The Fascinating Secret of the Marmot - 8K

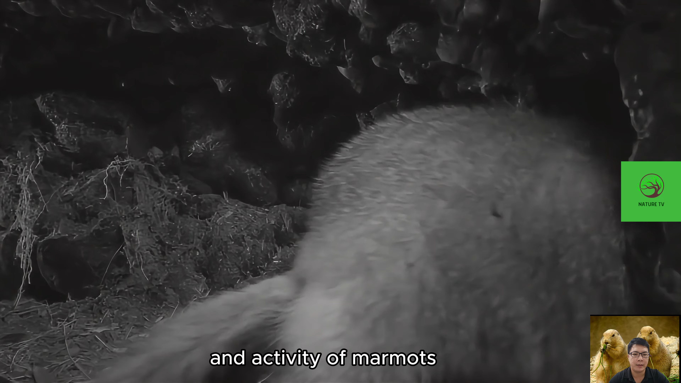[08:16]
the existence and activity of marmots marmots brings enormous effects to the ecosystem contributing to the diversity and balance of this exceptional alpine life